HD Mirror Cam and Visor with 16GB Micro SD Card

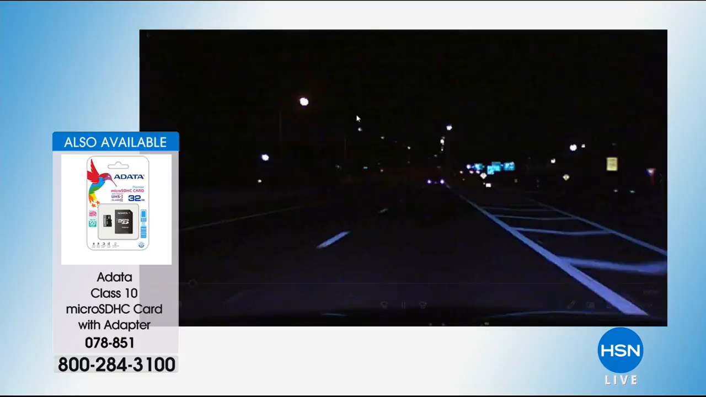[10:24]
see it you can even time stamp it so you know exactly that split second when that accident occurred. But even you can even video at night time too I can still see the traffic I can still see the lane what's going on